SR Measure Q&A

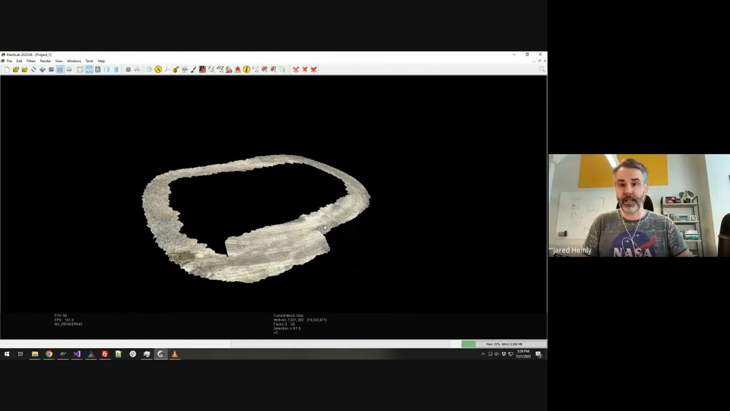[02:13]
And if I zoom into that and look at it from an angle, you can see, I mean, the biggest thing is that there's no pile. It's just the ground, you know.
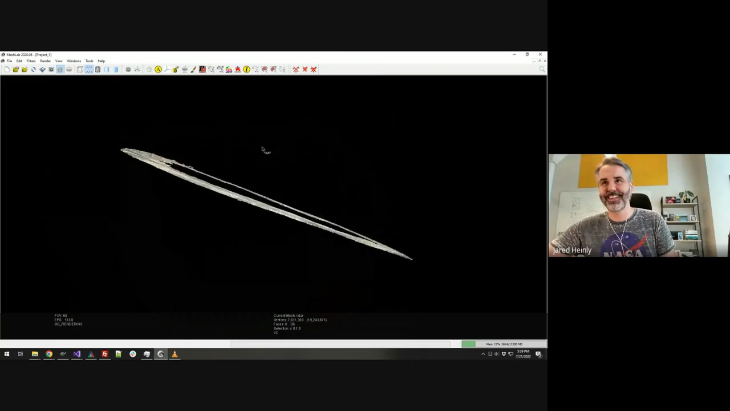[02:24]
And so, it's just perfectly flat, you know. And sure, there's a ton of points in there,
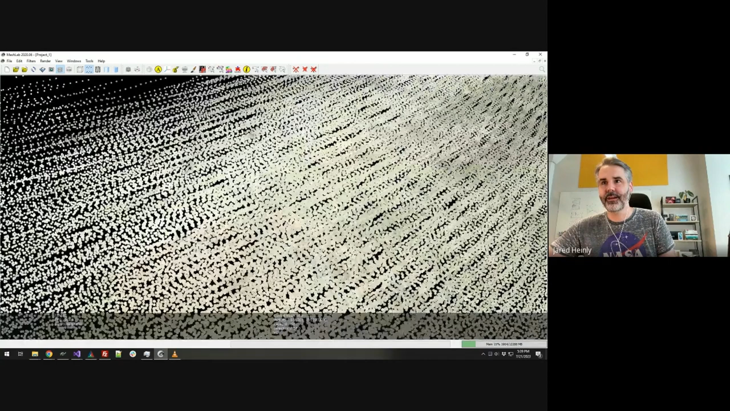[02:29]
a little bit of noise, you know, but there's no pile.
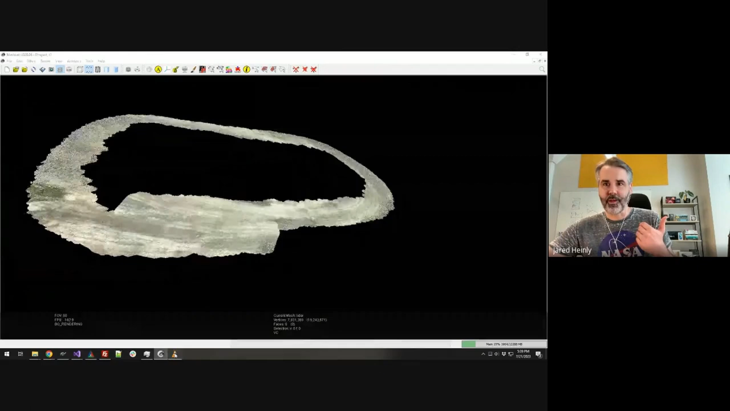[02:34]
And so, when you try to, you know, use the LIDAR sensor to do some sort of measurement outdoors, as soon as you get to something that's, you know,
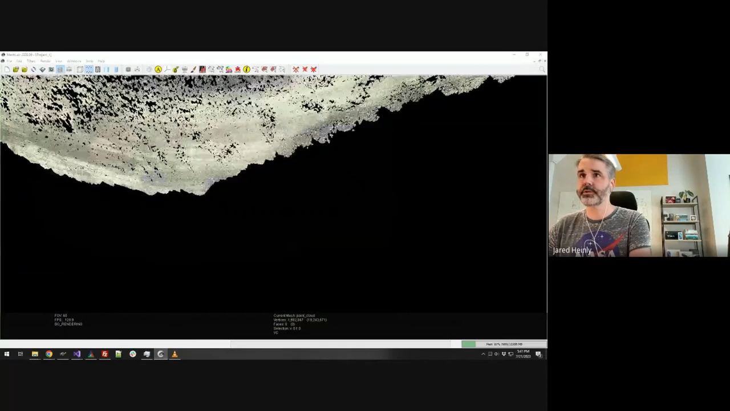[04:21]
what you get is a much more complete reconstruction of that pile. So, here, again, I'm showing this point cloud reconstruction from what, you know, what SR measure used behind the scenes.
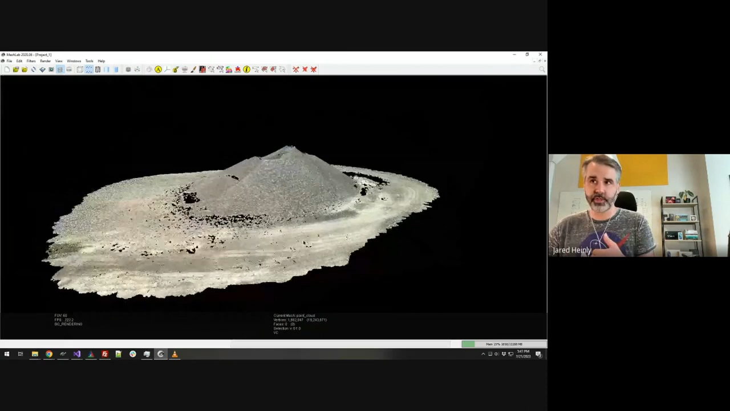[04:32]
You know, when you zoom in, it's a really dense point cloud. There's a lot of detail there. And so, this is, obviously, this is not LIDAR. SR measure does not use LIDAR at all.
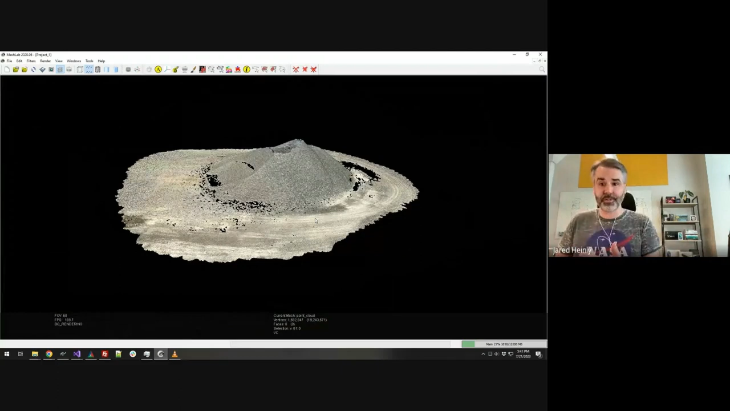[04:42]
It uses what's called photogrammetry. And so, photogrammetry is a technique where, instead of using, you know,
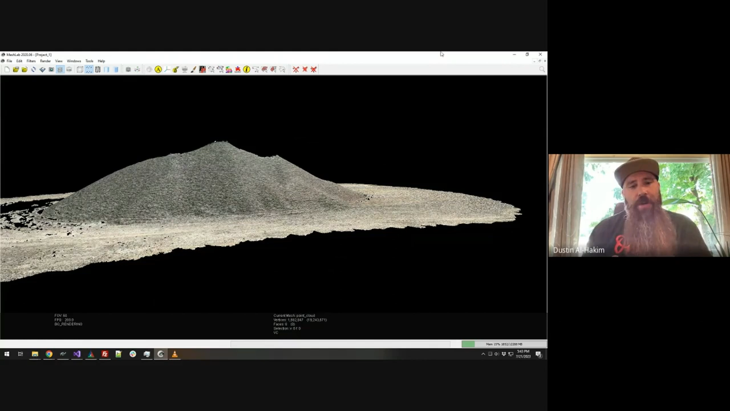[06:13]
What are some of the things that photogrammetry struggles with? Or some things that you may want to watch out for while measuring with SR Measure?
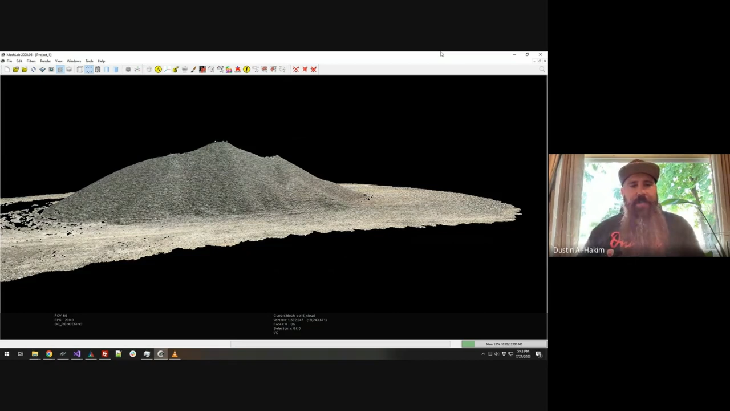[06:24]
Yeah. Yeah. So, SR Measure and photogrammetry, because it's reliant on the imagery to do that measurement, you know, the imagery has got to be good. You know, and so, for instance, if you are trying to measure in the middle of the night, you know, if you go out and there's no light outside, the sun's not shining, and you can't see the pile, well, the camera can't see it either. And so, you know, SR Measure won't be able to reconstruct that pile.
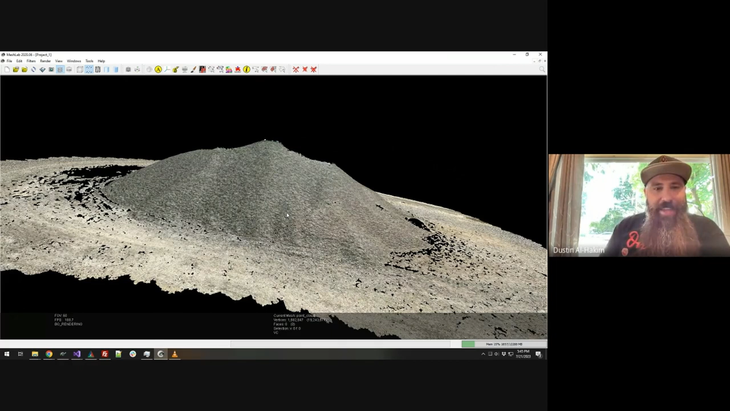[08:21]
So, it sounds like what you see is what you get, really. That's right. That's awesome. Well, in this pile, we certainly have a few spots on the top that we can't see. Why don't you tell us how SR measure handles those spots? Yeah, that's a good observation there.
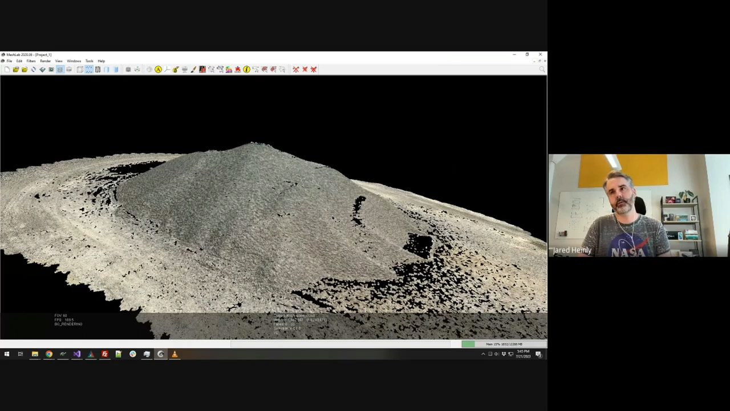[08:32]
So, you know, we already mentioned how LiDAR can't see the top of the pile because it's limited range. Here, photogrammetry couldn't see part of the top of the pile just due to the way the pile was shaped.
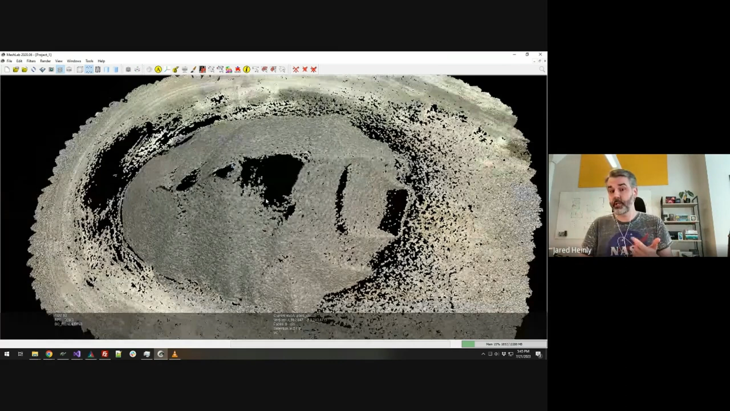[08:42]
So, because this pile had some ridges, you know, some natural ridge lines and some peaks, you know, that there were parts of the pile that just weren't seen.
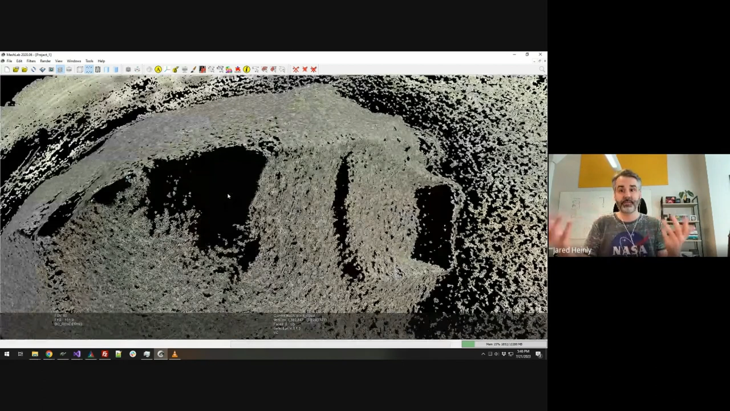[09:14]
So it's going to look at the slope and the shape of the
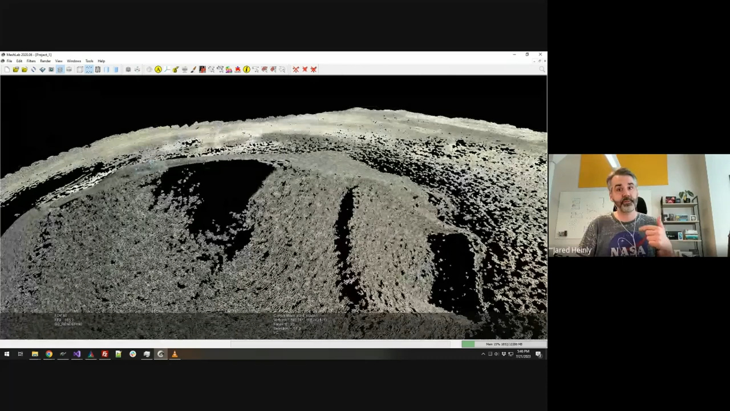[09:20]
surrounding areas and then do sort of an intelligent interpolation. So it's going to fill in the gaps in that part of the measurement. And so, you know, it's not going to, you know, completely remove it, you know, and so you'll still account for the volume there.
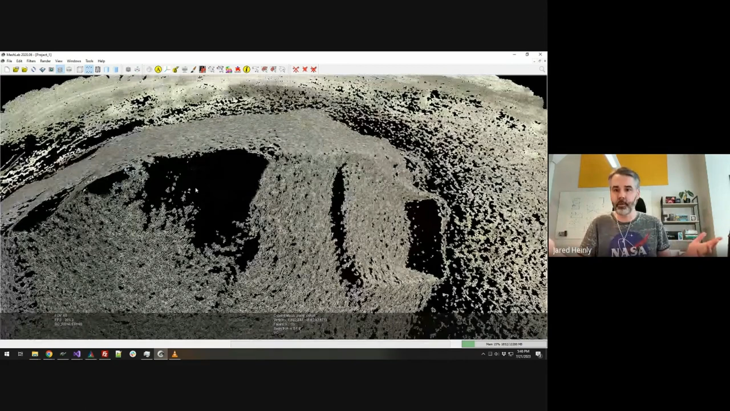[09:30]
And the measurement, it's going to be really accurate too, because, you know, the shape here, this pile, it's not doing anything weird.